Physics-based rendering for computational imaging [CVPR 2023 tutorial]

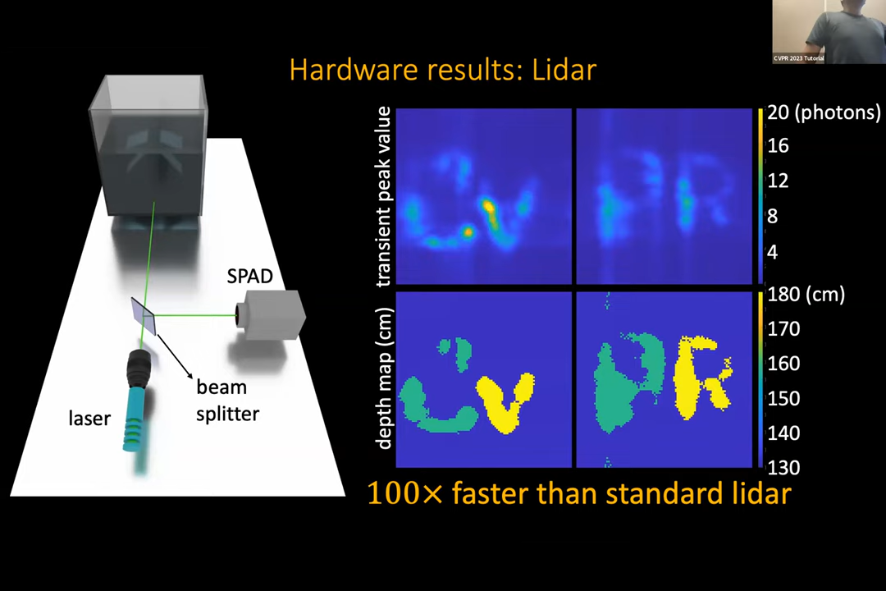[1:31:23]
With 100 lasers, it can scan 500,000 points per second, whereas we were able to do 50 million points per second or 100 times faster with respect to scanning speed alone compared to the commercial LiDAR. Of course, there are other problems with our technique, which we will see next, but with respect to speed, this technique is like 100 times faster than even the Velodyne LiDAR.
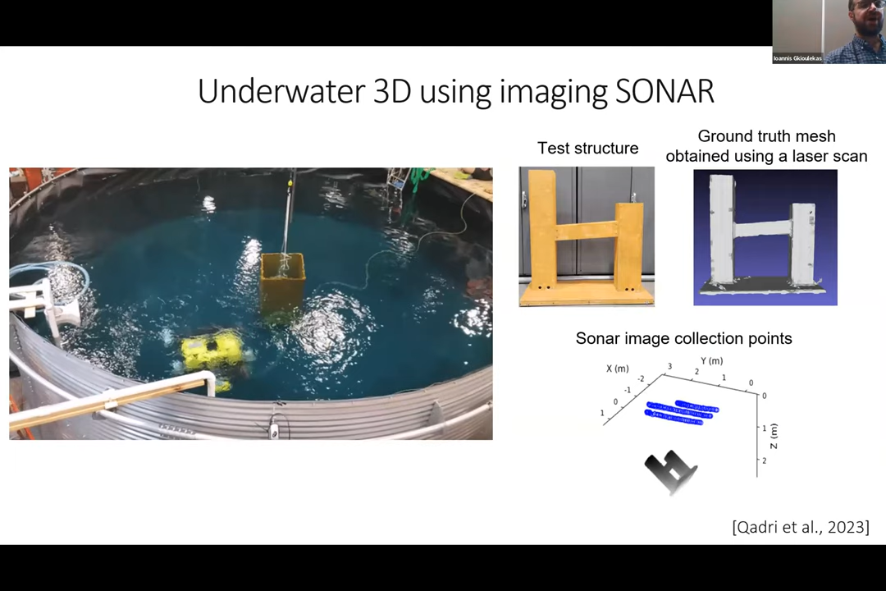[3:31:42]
We have it move around different objects, and we are looking to 3D reconstruct those from sonar measures. So this is one of the test structures we have put together. To the right, there is a ground truth mesh that we scan by taking this object out of the tank and laser scanning it. And then by running differentiable rendering techniques that we've now extended to work with sonar, we can actually get very, very detailed reconstruction of this object, even though sonar doesn't actually produce any sort of localized measurements. And much more accurate measurements than previous techniques that try to either produce synthetic aperture measurements, basically focus on our different points, or use back projection techniques.
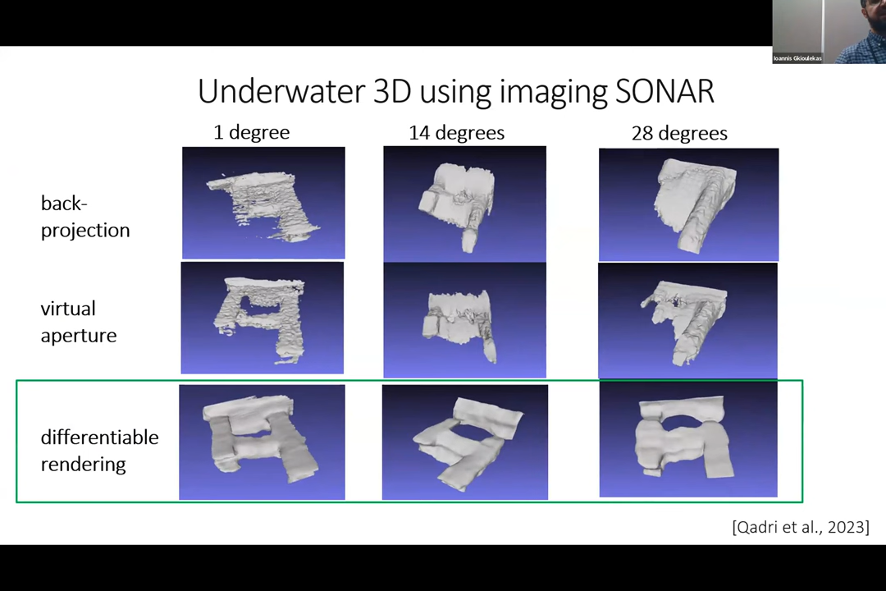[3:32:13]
So we can get millimeter accuracy 3D scans underwater, thanks in part to the fact that we can use this differentiable rendering technique to optimize our 3D shapes.